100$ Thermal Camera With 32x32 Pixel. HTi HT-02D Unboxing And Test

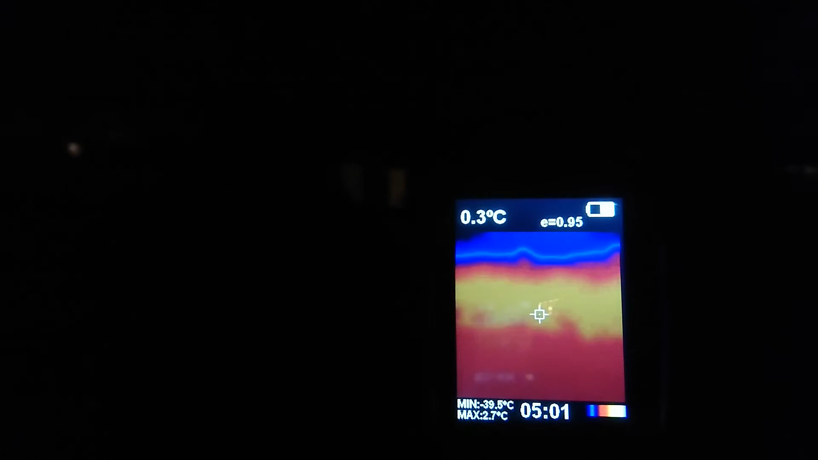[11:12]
On screen: spot 0.3°C, max 2.7°C, min -39.5°C
But the temperature at around 0 degrees and a maximum of 3, that's pretty pretty accurate.
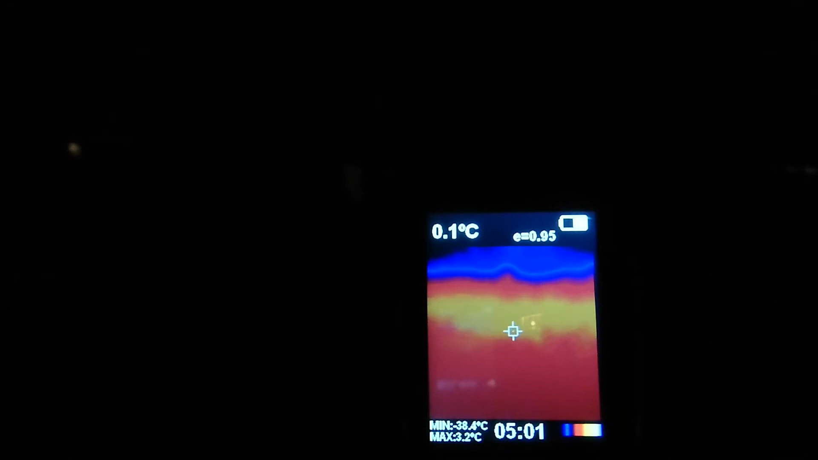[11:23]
On screen: spot 0.1°C, max 3.2°C, min -38.4°C
But the minimum of minus 40, that's way off. So let's move a little closer to the house and see if we can get some better detail. Here we are at a distance about half a meter from a window corner.
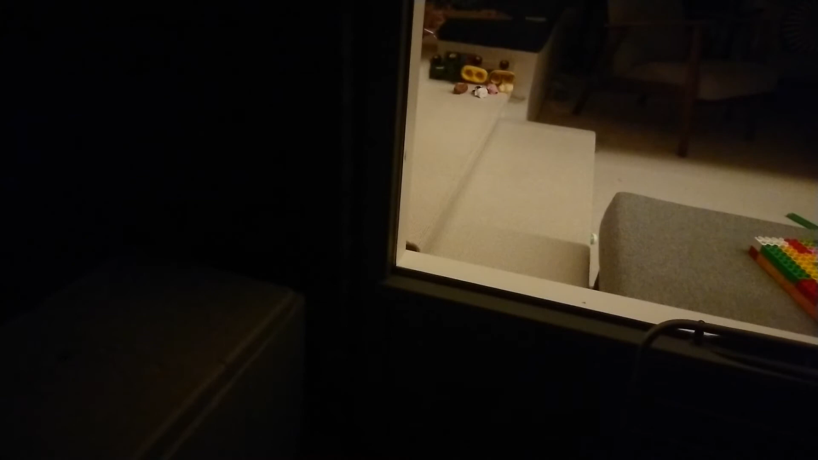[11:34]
And if we check the camera here, this we can also hear some fireworks in the background despite it is the 5th of January while filming this.
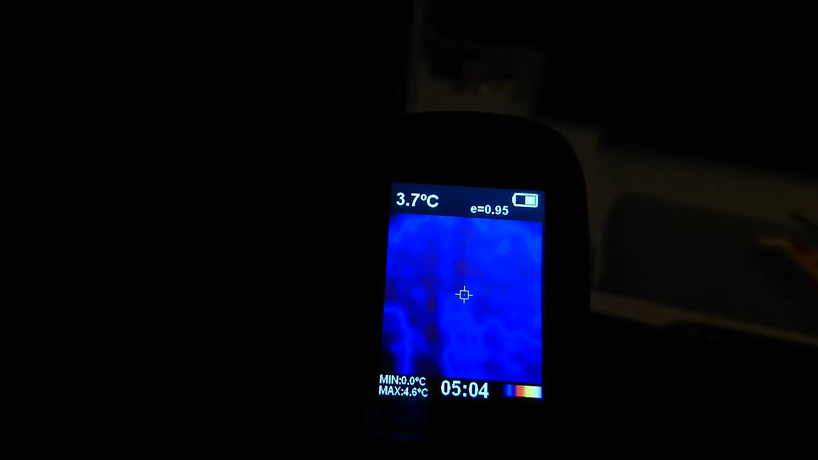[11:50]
On screen: spot 3.7°C, max 4.6°C, min 0.0°C
But as we can see, the camera overlay does not help much when there is no light. But the temperature, again, I do not have anything to check with right now.
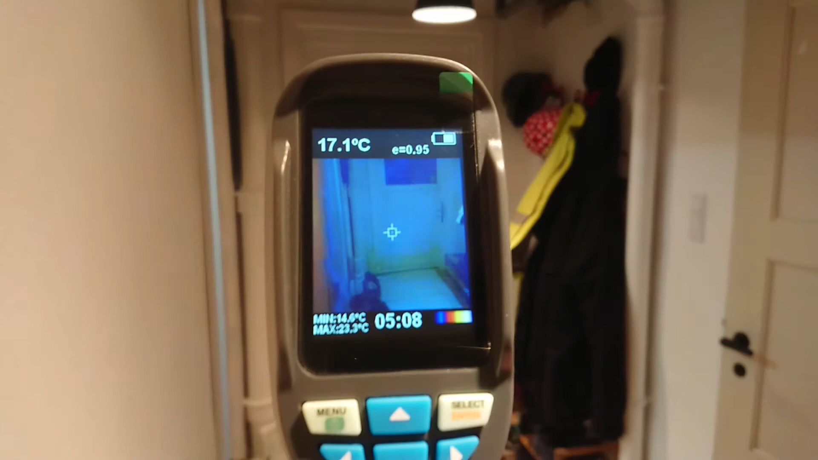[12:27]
On screen: spot 17.1°C
So let's just see what it says here.
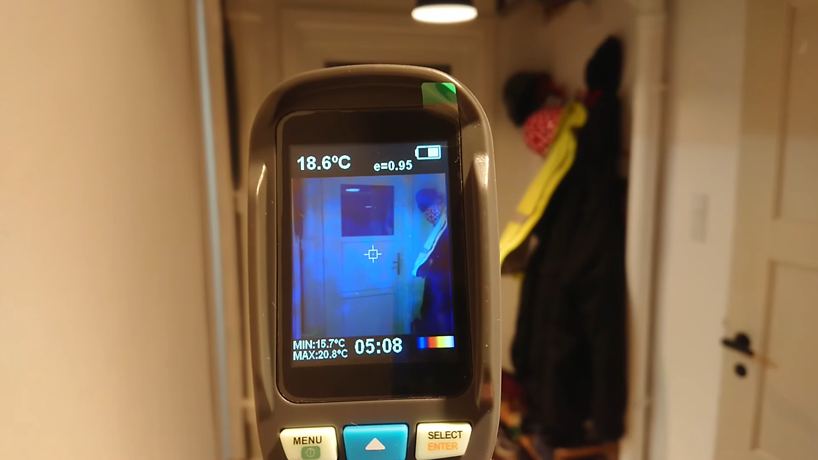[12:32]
On screen: spot 18.6°C, max 20.8°C, min 15.7°C
As we can see, the door panels are 18.6 degrees Celsius. And it finds a minimum temperature of 15 degrees. So if you point that at the handle,
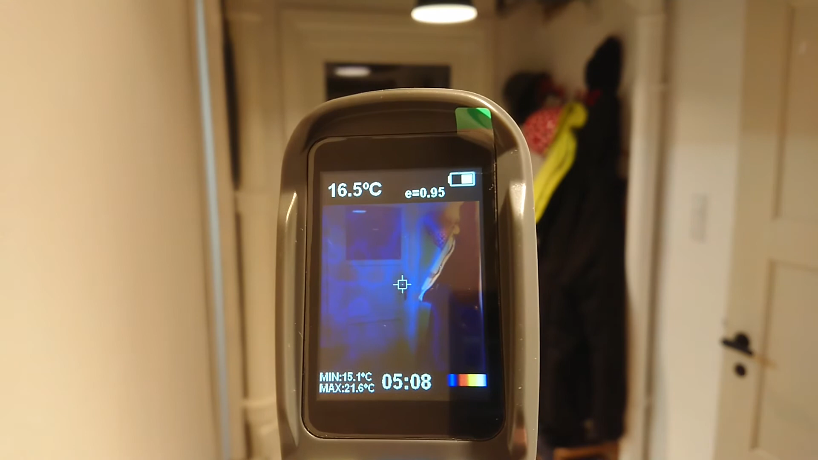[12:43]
On screen: spot 16.5°C, max 21.6°C, min 15.1°C
we can see it starts dropping. So that's quite good.
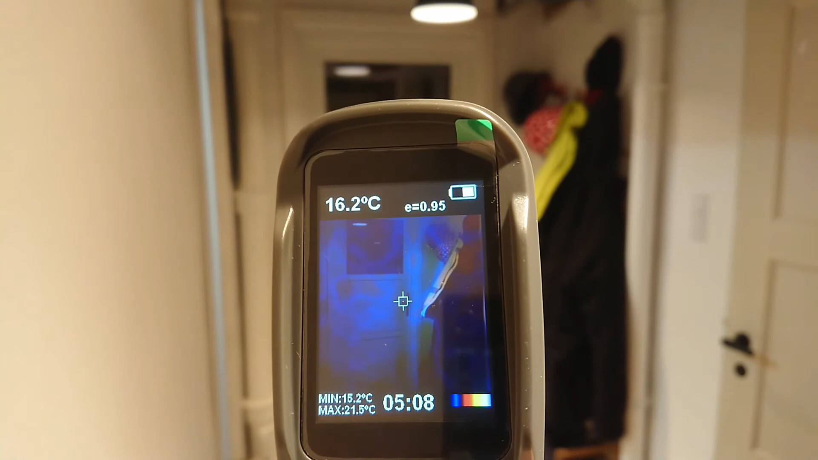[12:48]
On screen: spot 16.2°C, max 21.5°C, min 15.2°C
Here we have some of my house's central heating system.
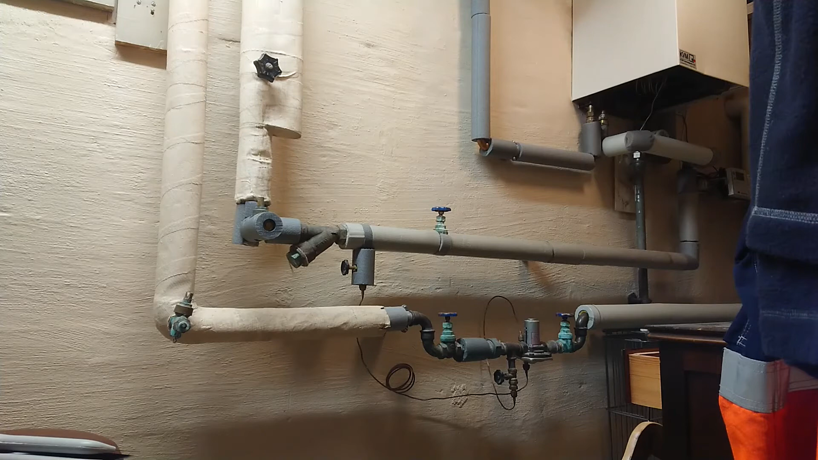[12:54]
As we can see, there is a bit of exposed pipe here and the rest is really isolated. And this is the return water. So that is cooler than the feed-in water here. So let's just see what we can get up here.
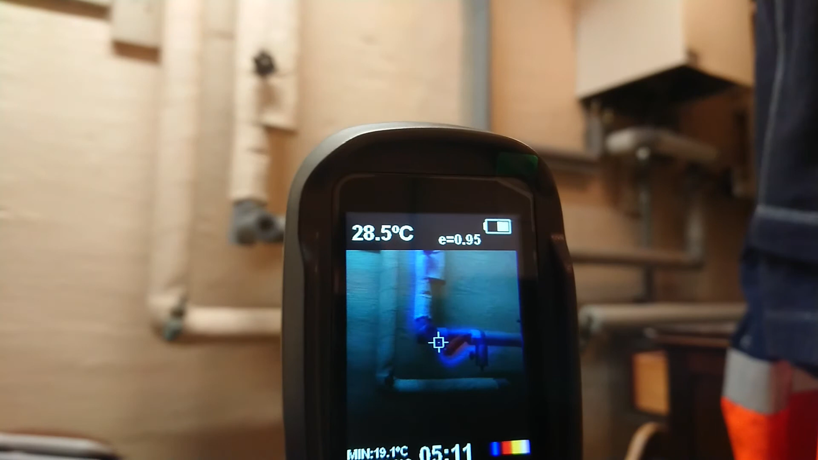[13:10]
On screen: spot 28.5°C
So as we can see here, we have about 50 degrees Celsius on that piece.
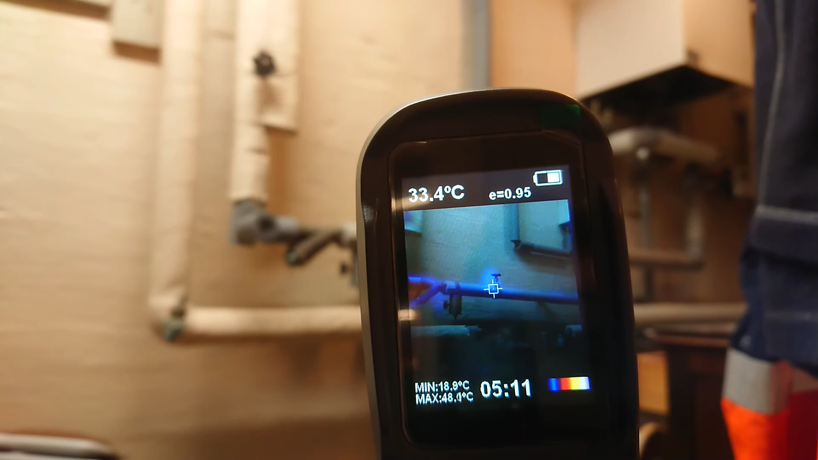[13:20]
On screen: spot 33.4°C, max 48.0°C, min 18.9°C
And that little valve sitting over there, that's only 33 because that has a bit of insulation around it. But that is completely exposed.